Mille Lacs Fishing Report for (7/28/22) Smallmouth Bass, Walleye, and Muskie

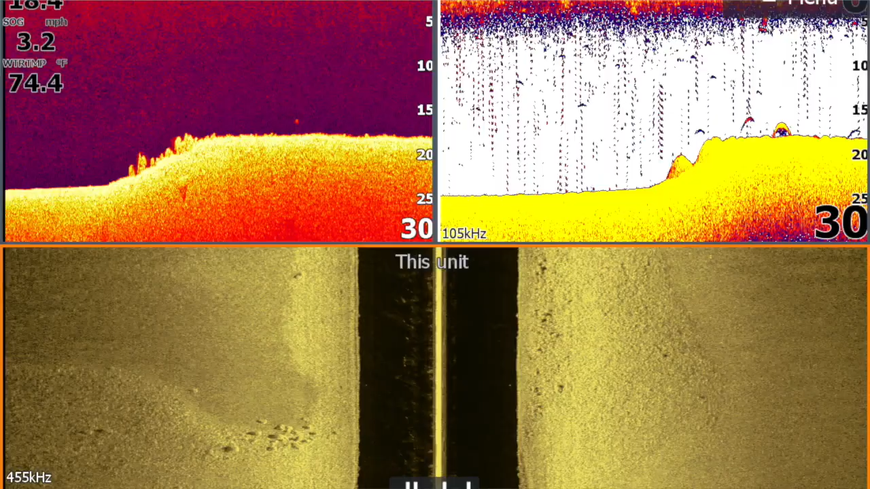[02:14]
On screen: water 74.4°F, speed 3.2 mph
If you can find a transition where it turns from rock to gravel, that's going to be a great place to be over the next month here.
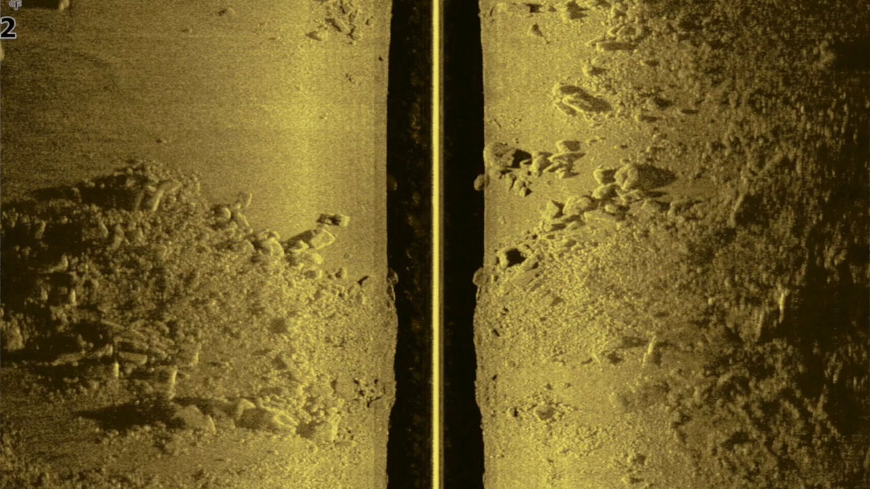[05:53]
So whether it be a spine or a point with large rocks and boulders on it,
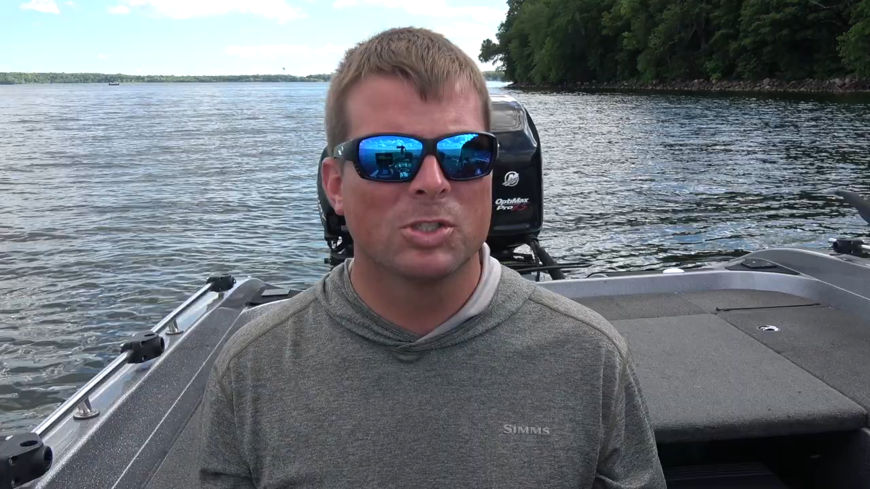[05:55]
isolated boulders,
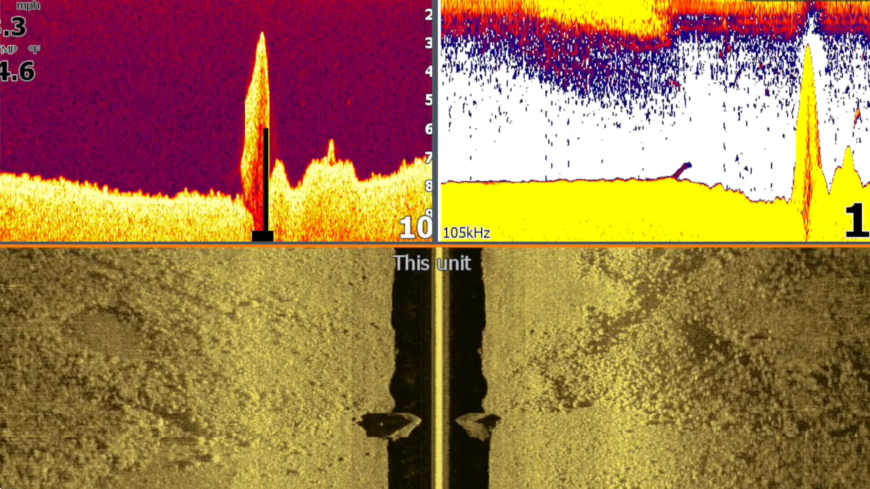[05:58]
or possibly a drop-off that has large rock or boulder on it, whatever it may be, I would look for that instead of trying to look for fish at a specific depth.